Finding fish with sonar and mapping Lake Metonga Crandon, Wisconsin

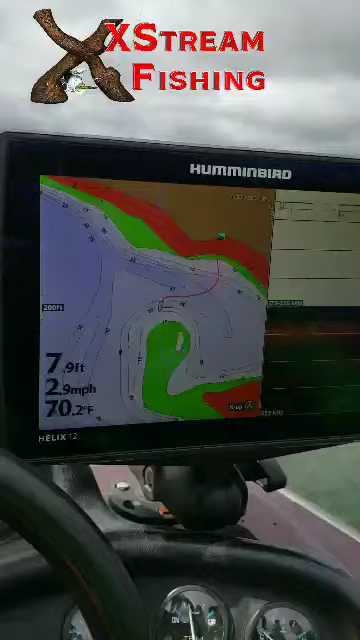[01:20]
On screen: depth 7.9 ft, water 70.2°F, speed 2.9 mph
We have deeper water out here and a bar up on top. And you'll see as we idled around,
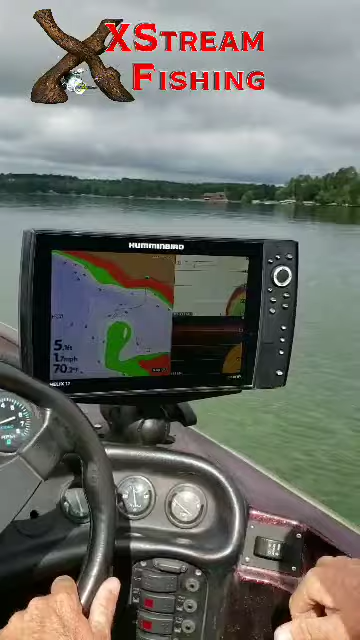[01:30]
we're right up on top. We're at four feet of water. When we come back out here, we marked a whole bunch of panfish, probably perch. See, we got a little bit of grass down in here mixed in. We got rock and gravel.
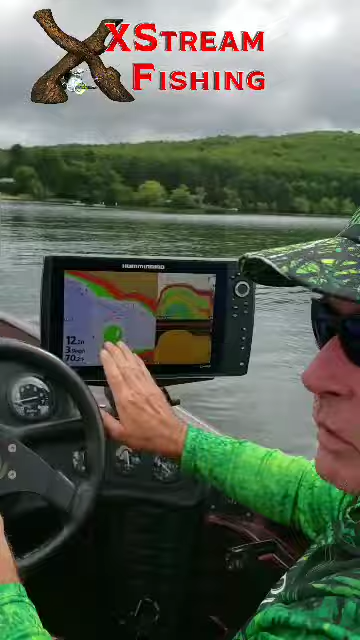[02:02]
This is an ideal starting location. It doesn't matter what species of fish you're looking for, whether it's panfish, walleye, bass, northern muskie. You want to look for points and humps. As you can see here, now we're starting to mark fish right on the bottom in 30 feet of water. Those are just little ones. You can see them coming up here, some of them.
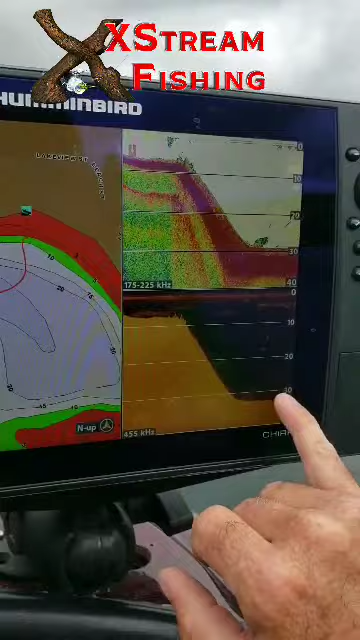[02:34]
Those are more than likely perch right here. We're not looking for that. We're looking for bass, maybe some walleye today.
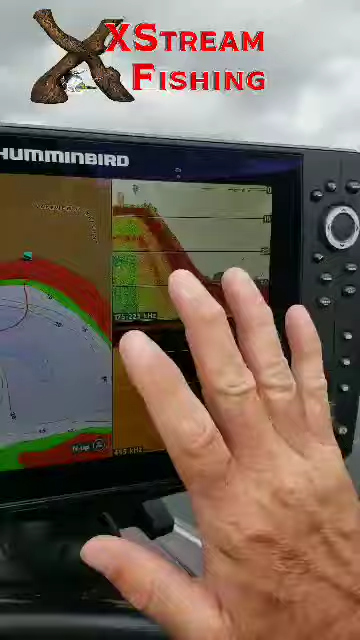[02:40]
But that's the sort of thing you want to look for. You got that steep drop. These fish, they'll slide up on top. They'll go up there and feed. And if they need to relocate during a cold front, they can slide right down in here and see here we got some bigger fish now.
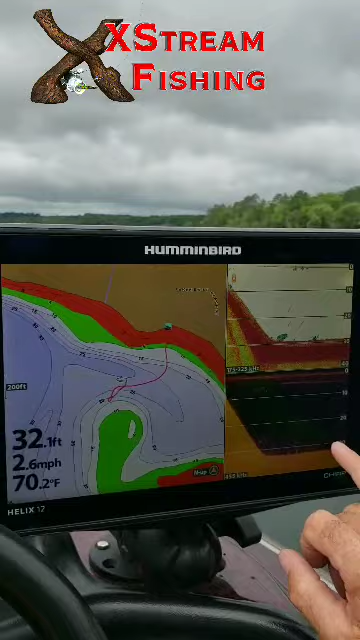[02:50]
On screen: depth 32.1 ft, water 70.2°F, speed 2.6 mph
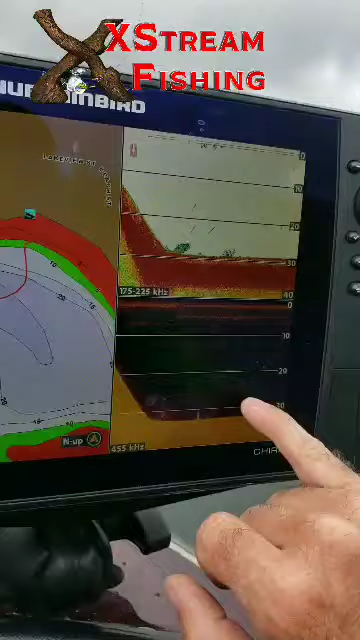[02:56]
Those might be little bass, but I'm going to say most of that's all panfish at this point. Right now, we're going to go check out a hump. Over here, humps are really good spots later in the year. The closer you get to winter, the more of those humps are going to be dominant for finding fish. We're going to go over there. We'll be right back with you. Okay, so now we come up to this hump here. And right off on the back side of it, you can see we got some bigger probably game fish.
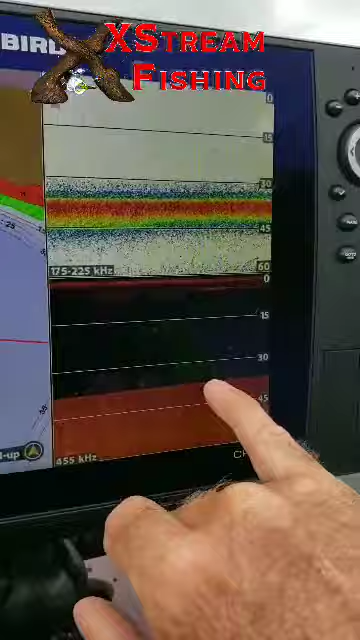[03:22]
Probably going to be walleye right there. We got a mudflat that's out here. This is all mudflat.
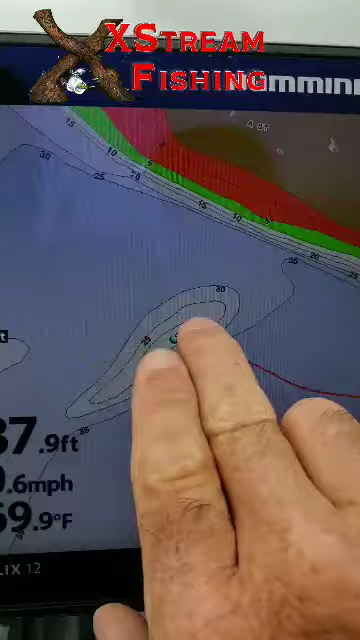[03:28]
Up on top is a little bit harder. That's a great location for walleye.
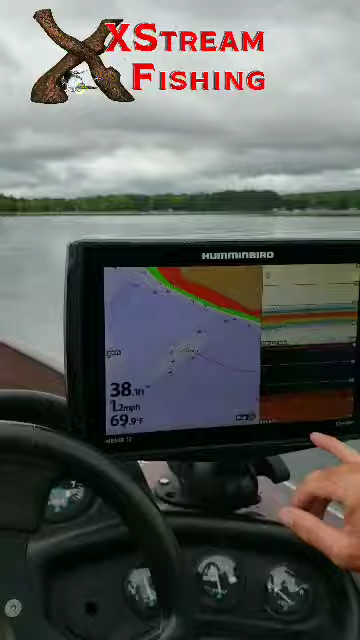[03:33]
We're just going to kind of hide around this hump. We're going to try and find more schools of fish. A little closer to the bottom. Humps, we really didn't mark any fish. But now we come up to another point, a secondary point. Then they're underwater offshore. We're marking some more fish down here on the bottom.